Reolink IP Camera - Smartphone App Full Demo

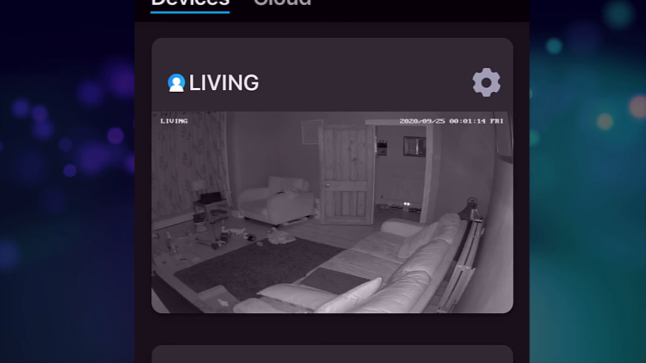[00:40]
They're not actually connecting, just the last time they were accessed so you can see the living room there at the top is still a night time view because that was the last time I accessed the cameras. So I've got three, we've got one for the living room, one for the kitchen and one for our youngest son's bedroom.
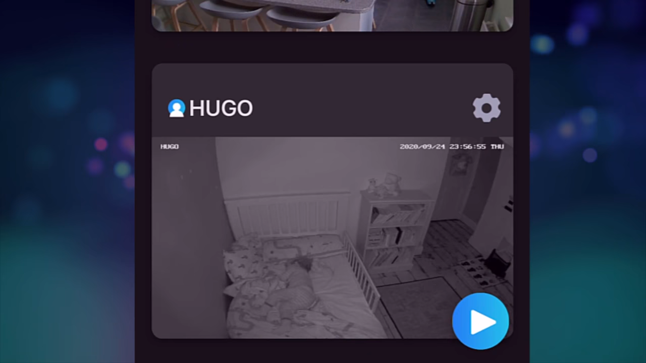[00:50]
In fact you can see him asleep there at the bottom. In the top left hand corner we have the settings for the actual bit of software itself so there's nothing to do with the cameras as such, it's for the app.
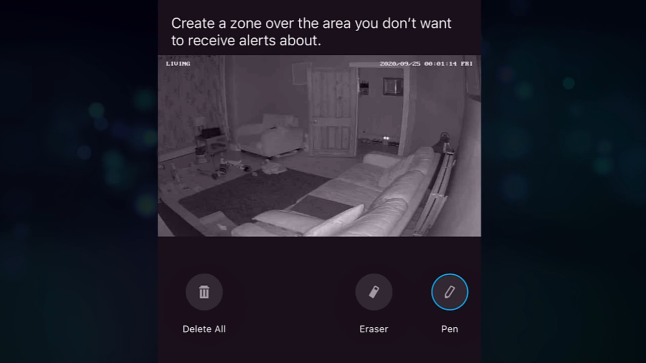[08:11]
And on the phone, if you don't want to receive, let's say I don't, not bothered about the sofa or something like that, then I can just colour over the sofa and say I don't want to detect any motion on there, but I do, let's say the door or whatever, but I do want to leave the windows in.